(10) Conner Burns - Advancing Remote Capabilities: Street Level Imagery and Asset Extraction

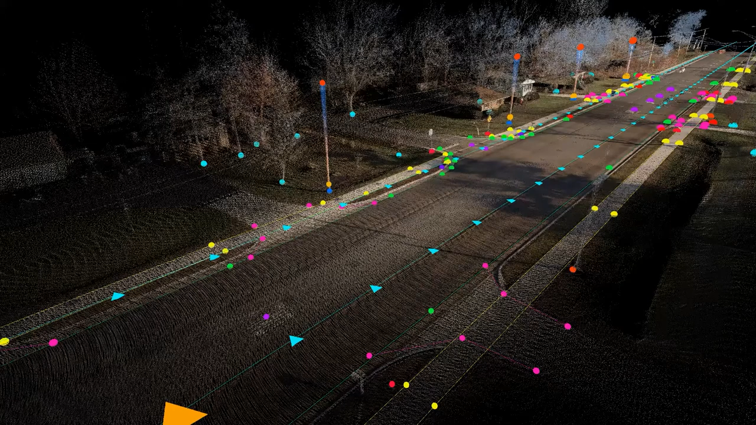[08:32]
which is the idea that we can actually mesh all of that high-res imagery with that LIDAR data, that LIDAR point cloud, which is basically what you're seeing and create what this is, which is a colorized LIDAR point cloud. And you're seeing a lot of lines and points and extracted features through this process, and this is really just a starting point to show, you know, when you collect that high-quality data, it's that old garbage in, garbage out adage, we have really high-quality data at the foundation, that high-resolution imagery, dense LIDAR point cloud, and it actually allows us to develop machine learning models that can start to extract a lot of this data at scale through an automated fashion.
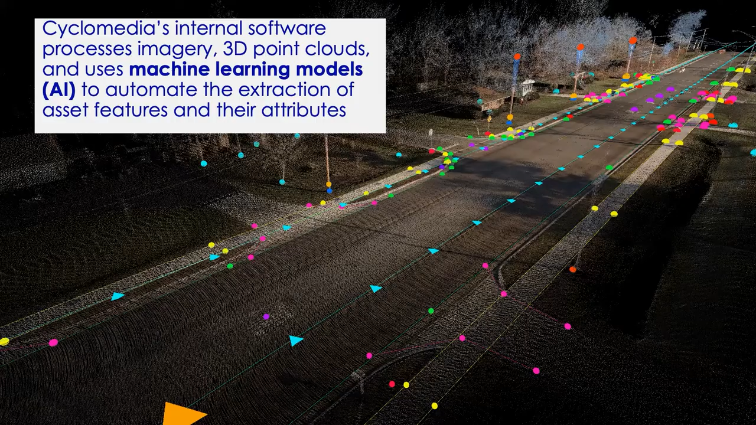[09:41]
An example we hear often from our county partners is that it may take them several years to complete an inventory of a single asset across their jurisdiction, and oftentimes we say, you know, that's even too much to bear, we'll just focus on this area. And so through this approach, it actually allows us to tackle that problem. So this is a video that actually shows that process in real time.
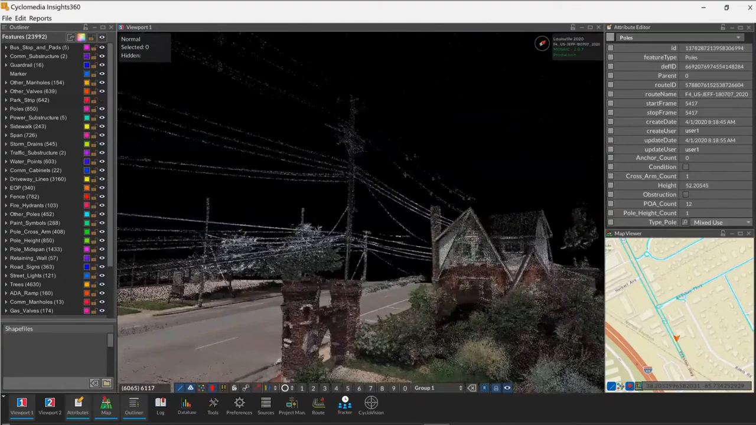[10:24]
So this is actually us, again, building that database on the left-hand side, many assets that, you know, many, many folks in the county are responsible for managing. This is stuff that we are often extracting throughout an entire jurisdiction. So if you can think of that as that's the base of our asset extraction or data dictionary, on the right, we have configurable attributes.
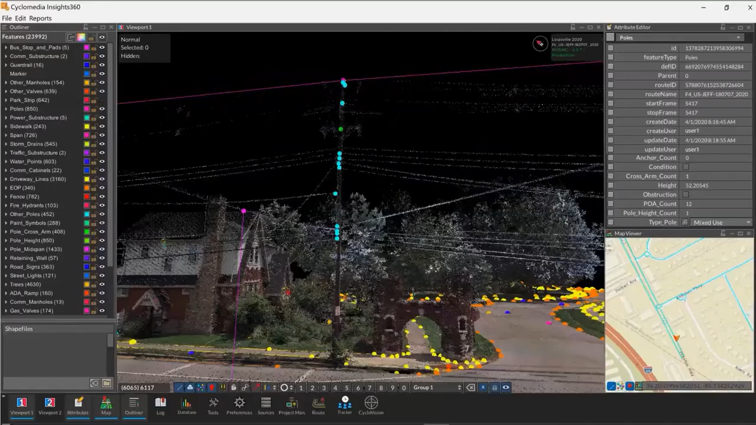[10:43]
So what we mean by that is what attributes are related data for those assets